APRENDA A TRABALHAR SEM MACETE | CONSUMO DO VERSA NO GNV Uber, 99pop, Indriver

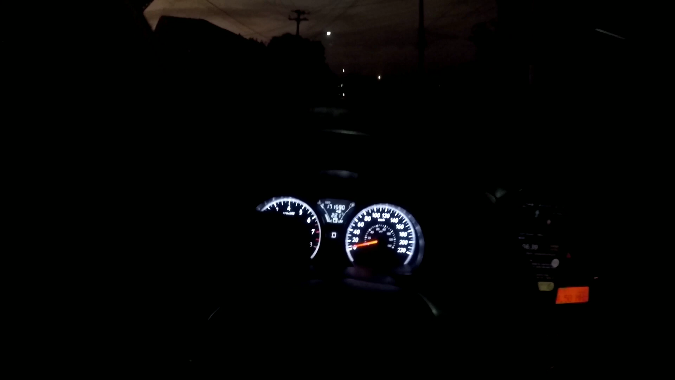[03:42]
No caso em que eu fico aqui Eu não rodei nem... Olha lá, rodei 2KM só, tá?
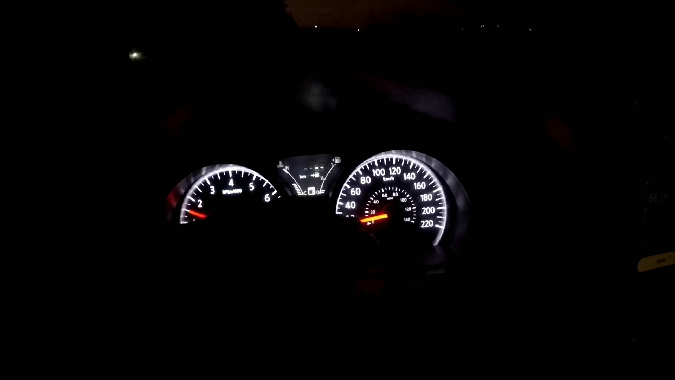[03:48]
E já tocou corrida Se liga Aí, ó R$66, tá?